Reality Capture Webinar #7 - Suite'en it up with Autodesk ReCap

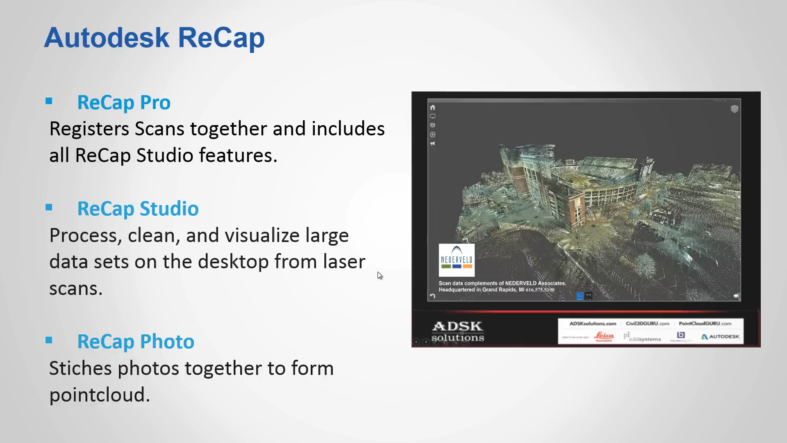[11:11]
And it comes with all the suites. Recap Pro. Okay, let's start there. Recap Pro is if you want to register two scans together. So to help you understand this, if we set up a scanner on the one side of a room,
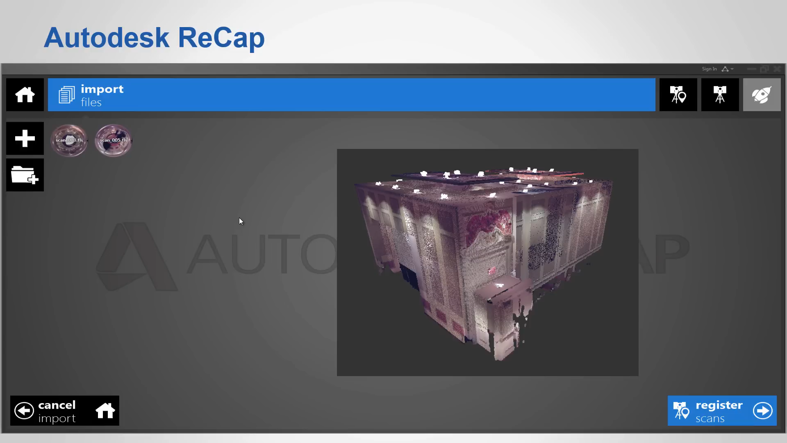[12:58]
They usually look much better than what I'm showing here, but we did this at Autodesk University last year as part of a class. Again, it is very, very simple. Autodesk will tell you it's simple. So I put it to the true test.
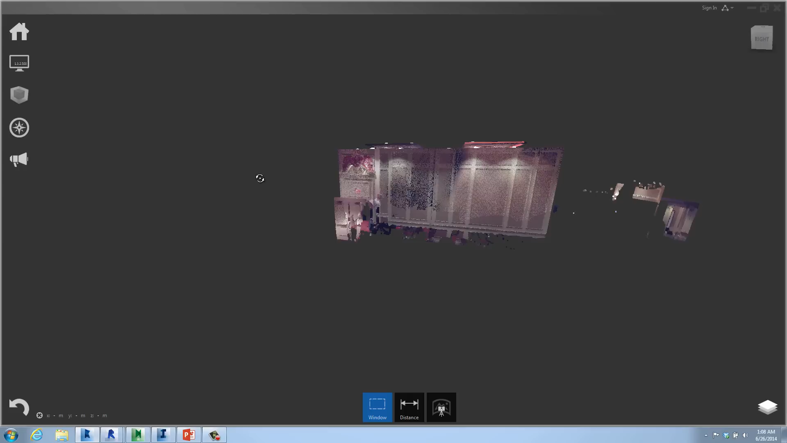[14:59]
This is actually the data set that we showed with putting the two scans together. Literally, this is two scans inside the free version of Recap. I just want to kind of show you, you can go directly inside the point cloud.
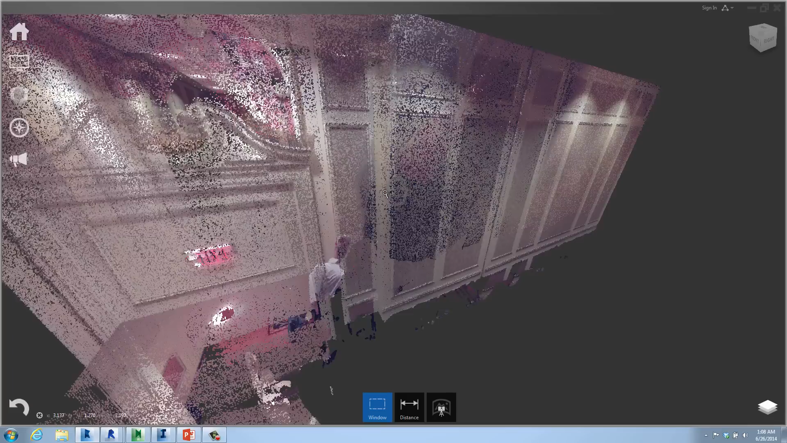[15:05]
You'll notice inside here, this is one scan that was put together with the other scan.
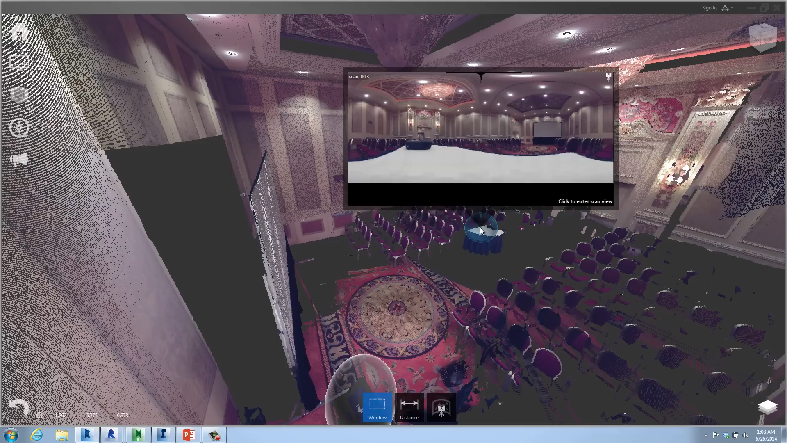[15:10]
You have bubble views, and you can literally take a look at this 3D data. As you can see down here, we can get measurements. I'm just going to go kind of quickly. Okay, 11 meters. We can set that to Imperial units as well.
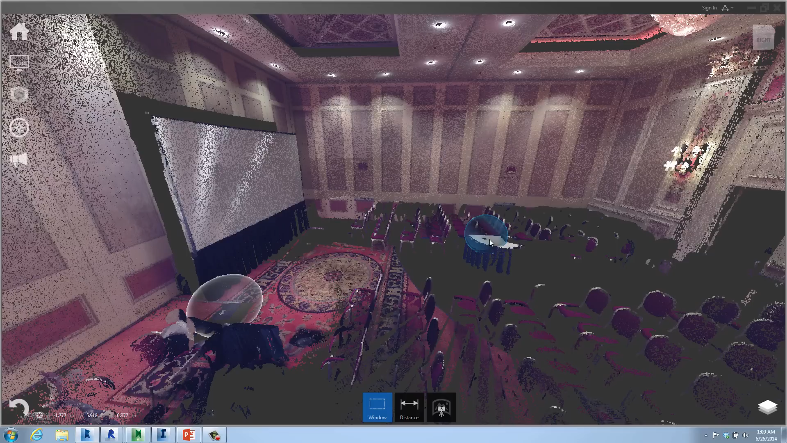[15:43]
Inches or feet. We can also clear any measurement after we put it in here. We can also publish this data set, and everybody would have access to the actual pictures. Once you click on the bubble view,
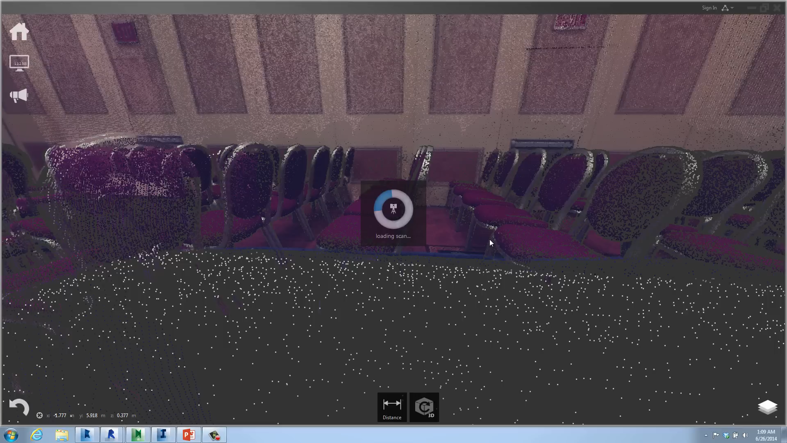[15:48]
again, if this is published, your clients would have direct access to this for free.
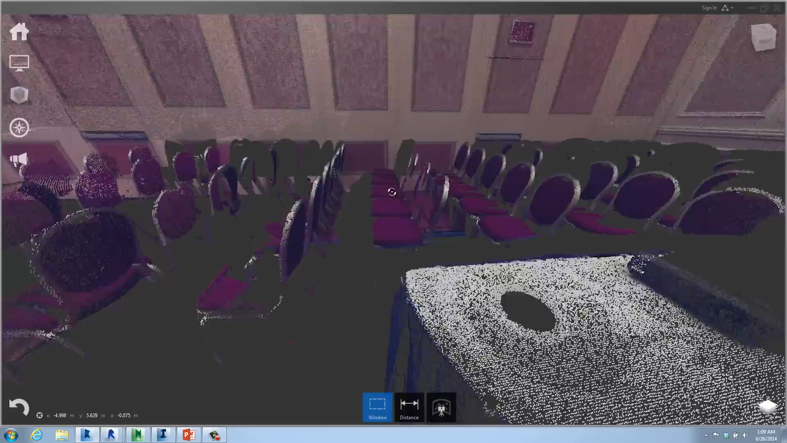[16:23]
There's a lot of different tools inside Recap that we can look at.
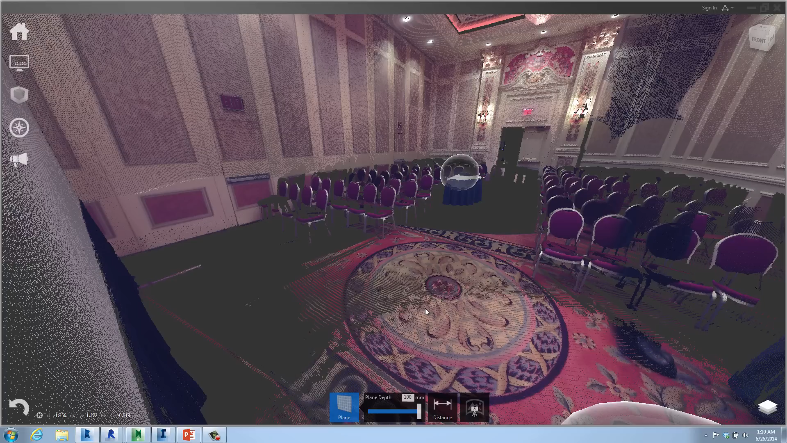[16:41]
And simply clicking three points onto a floor will automatically find all the points on that plane. We can go in and create a region called floor.
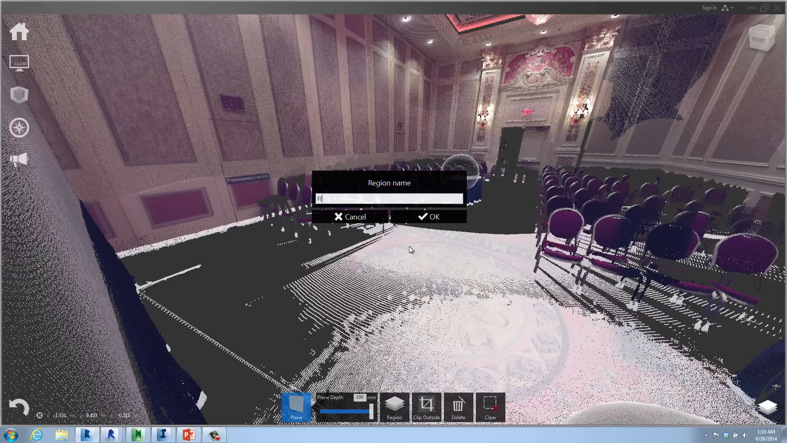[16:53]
Once it's created,
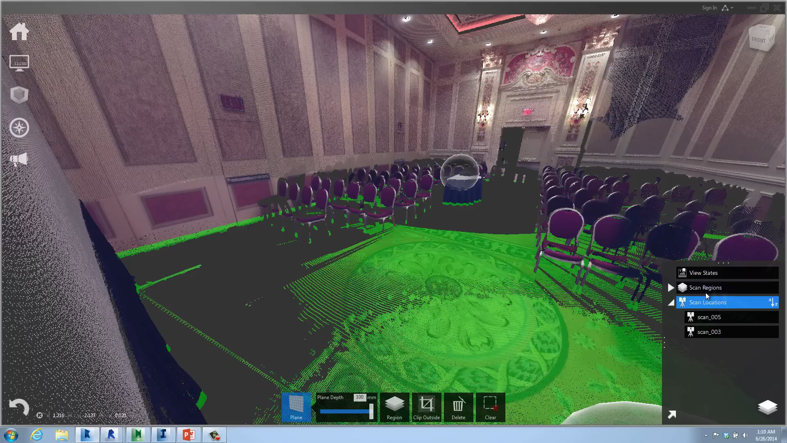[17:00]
we can go over and you'll notice that we have a new region over here called floor. And we can turn the floor off if we want to. This would make it very simple at any time to then remove
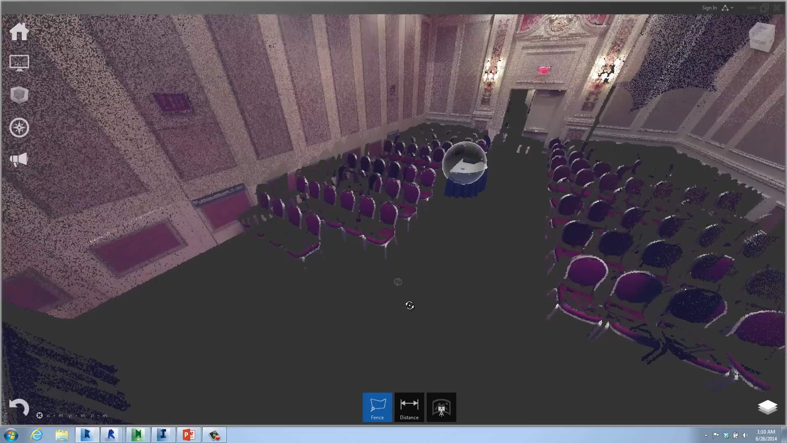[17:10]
any other features that maybe we don't need. Or we don't want to include as part of the data set. I'm just going to grab this real quick to show you that we can simply remove this. You could delete this or put this on a new region as well. And we could call these chairs or we could call this noise. Again, so like moving cars out of a roadway, however you want to clean up the data, you can see it's very simple.
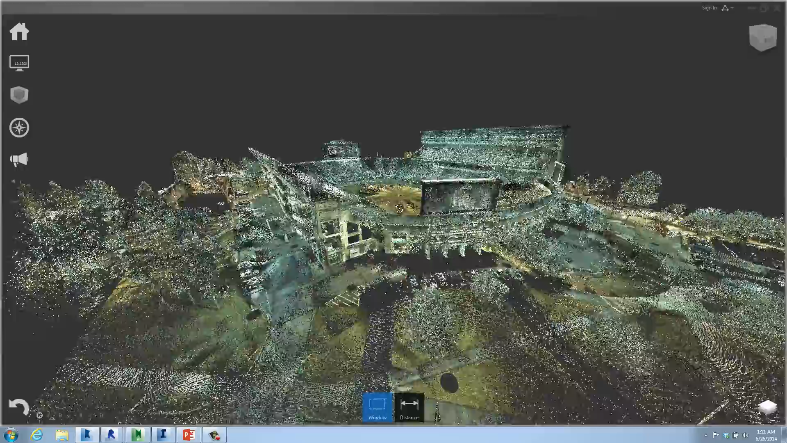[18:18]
This is Niederveld and Associates and they actually scanned Michigan State University.
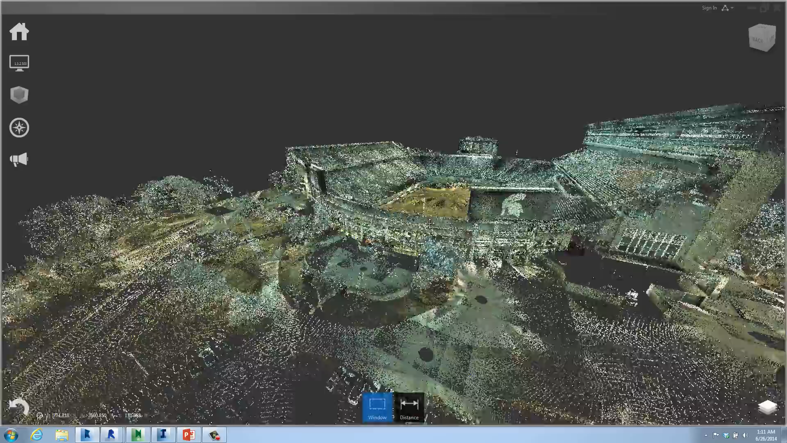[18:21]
Yes, I am a University of Michigan fan. So these any booze is welcomed.
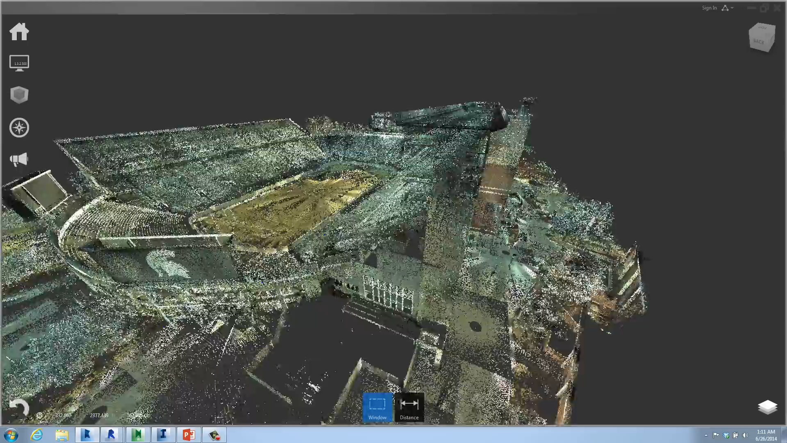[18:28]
All right. So as you look around, you can see the point cloud is very easy
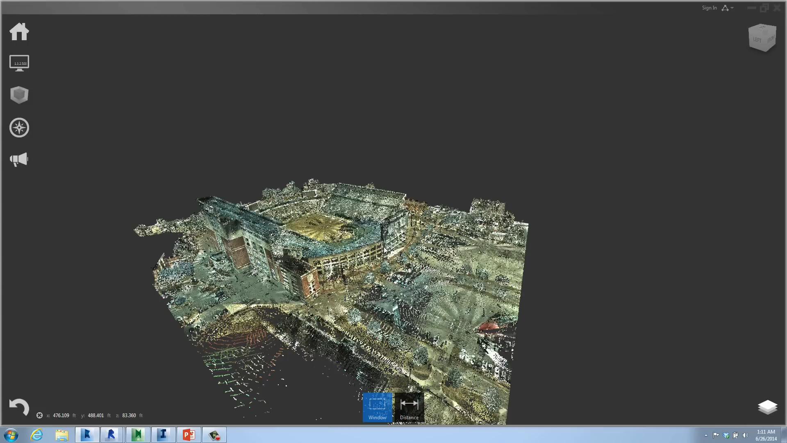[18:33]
to maneuver using artist recap. Look how easy we can navigate. We can pan. We can zoom.
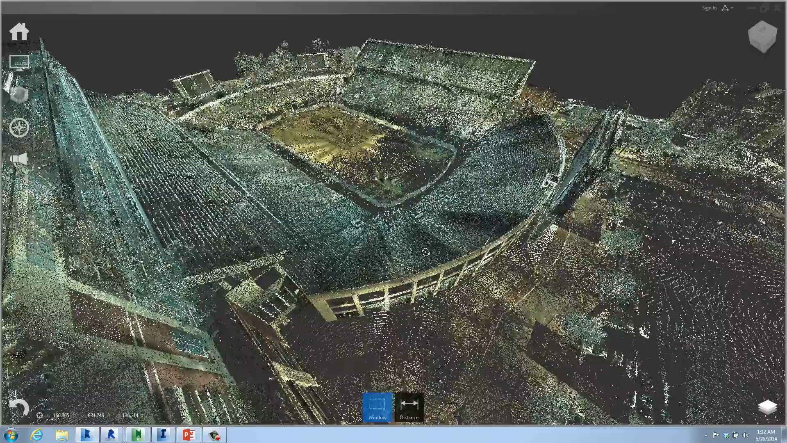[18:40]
Everything is super simple in here. There's no way you could tell there's almost a billion points located in here.
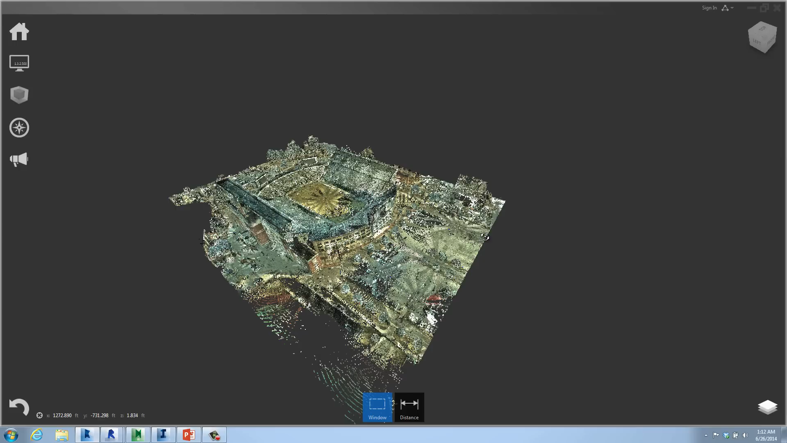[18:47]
Some of the other things that we can do besides do clean up and get rid of the noise and the trees and the cars.
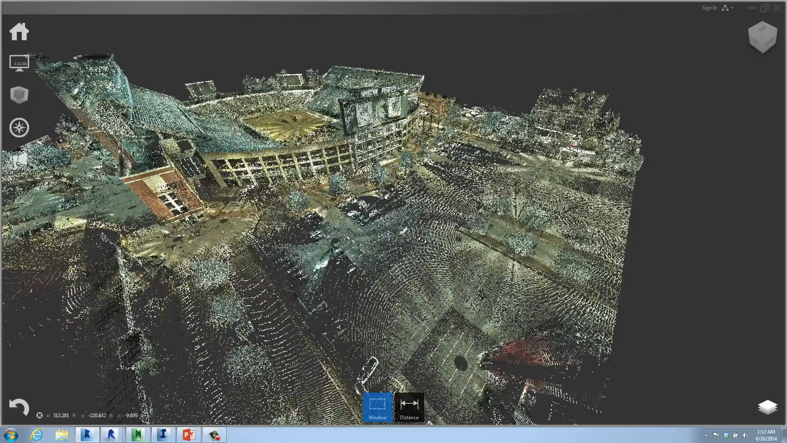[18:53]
Maybe we want to take a look at the architectural information. Here's a hospital or university.
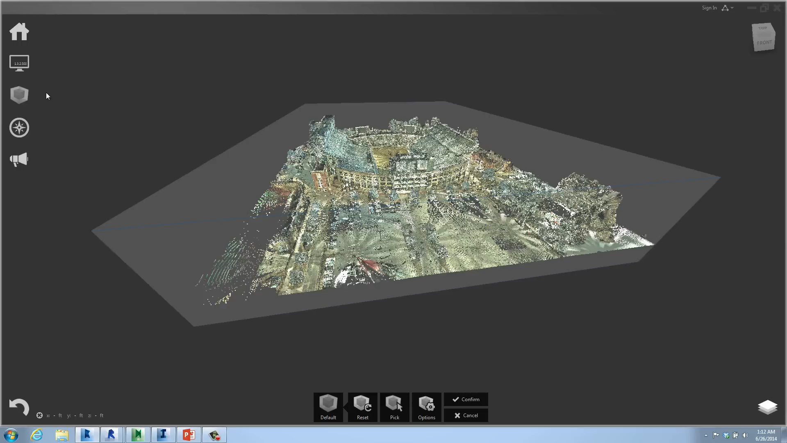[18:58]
We can go in, simply make a limit box, grab the limit box, and we can manipulate the data however we want to. As you can see, very, very important.
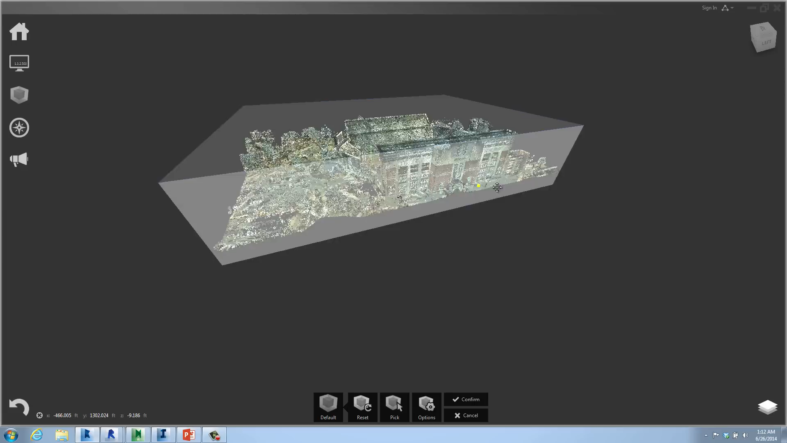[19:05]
You know, if you're working with Navisworks, point clouds, recap,
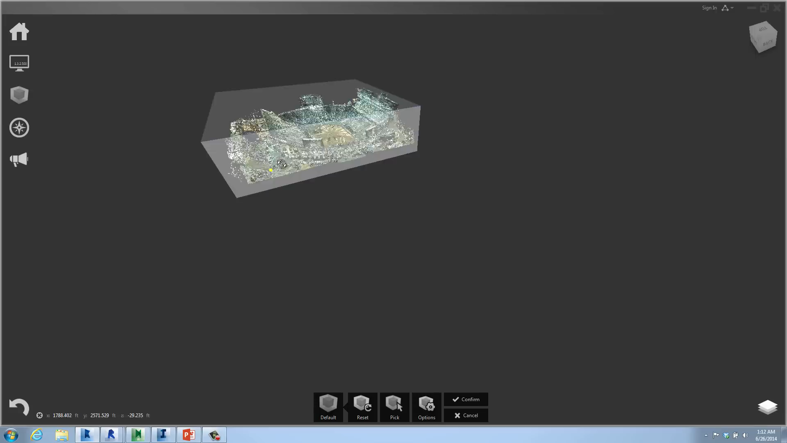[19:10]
it's very important to narrow the data down to what's important to you.
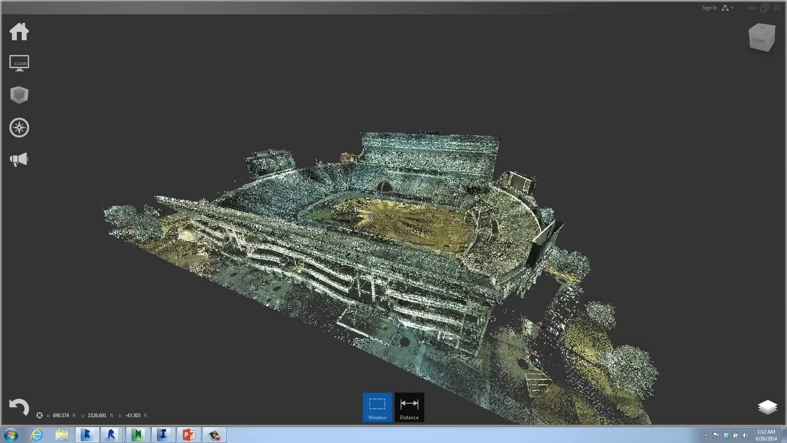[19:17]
Point clouds, at first, are overwhelming to people.
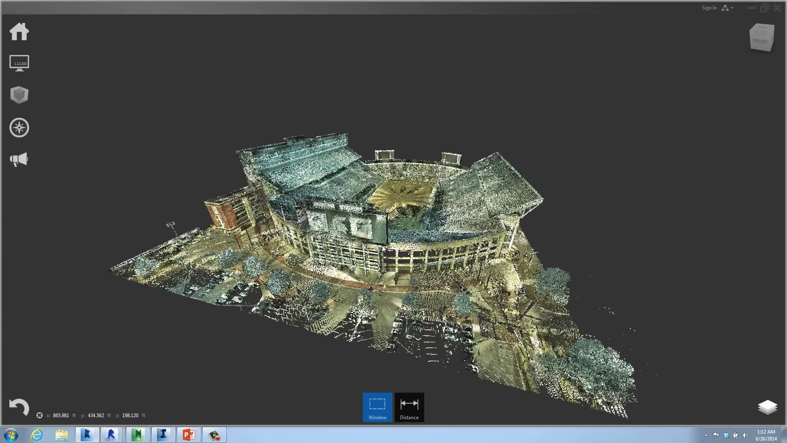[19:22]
You just have to use a couple of simple tools to focus on the information that's pertinent to you and what you really want to look at. So at any time, we can go back and modify these, and you can change the limit box to only display the information that you want to see.
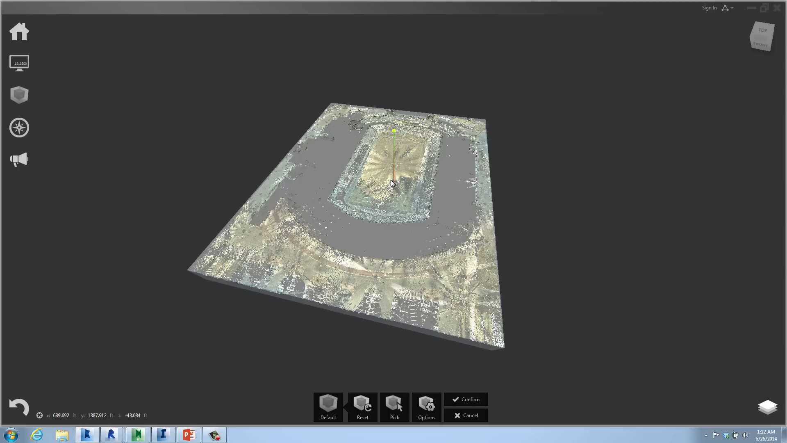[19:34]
So at any time, we can do cross-section views in any direction.
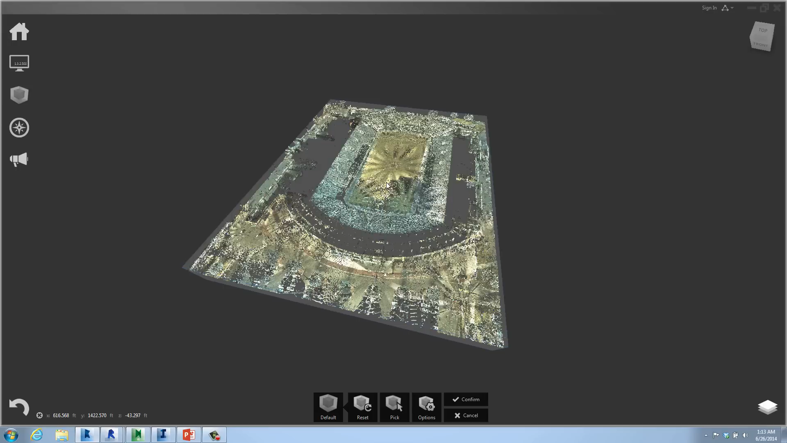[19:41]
We can change the cross-section from top to bottom, left to right.
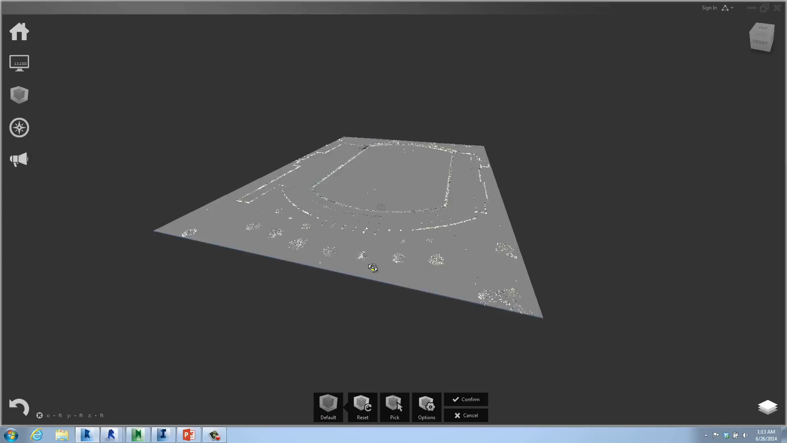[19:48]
We can confirm the information. And just like we went over before and created regions, we can create view states.
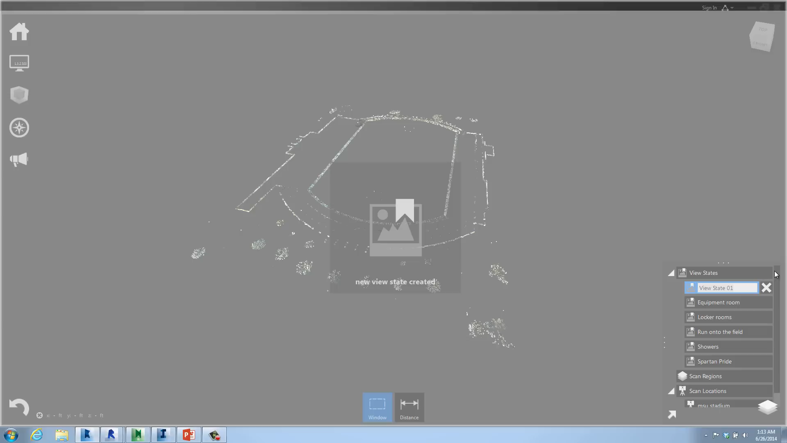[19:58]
I'm just going to call this one floor plan. And at any time, if I want to share this information or take it into AutoCAD and simply draw directly on top of it to create a 2D floor plan, I could do so. I can take all of this data, the entire point cloud to AutoCAD as well, or Revit. Or at any time, one of the biggest things I see most beginners or users forget about is I want to save just the floor plan information.